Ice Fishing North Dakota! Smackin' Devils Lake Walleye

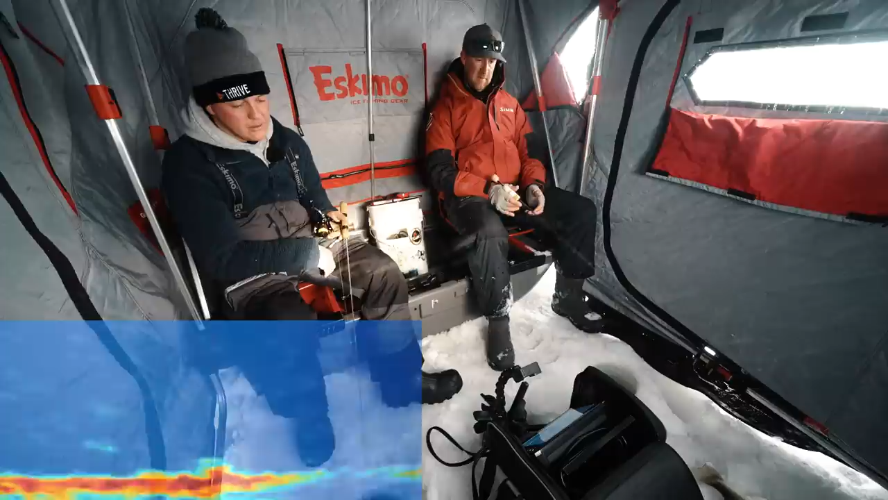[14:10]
Oh, oh, oh, oh. This guy's going to bite. Look at this. Oh yeah, he is. Yes, buddy. That's, that's a perch, I think. I'm calling perch. Yes, yes, yes. I'm going to catch his friend. He's fired up now. Thanks to you.
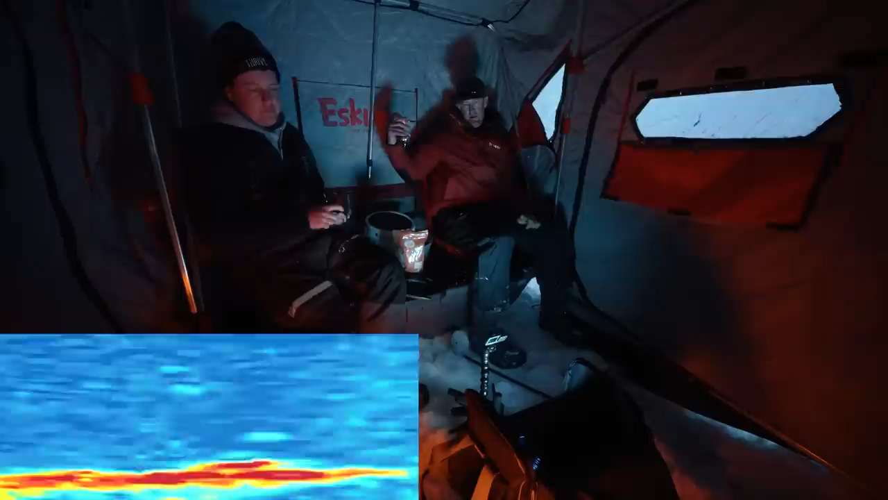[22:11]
Oh, wow. Look at this. Yeah, that's really cool. That is really cool. They're coming back out to depth.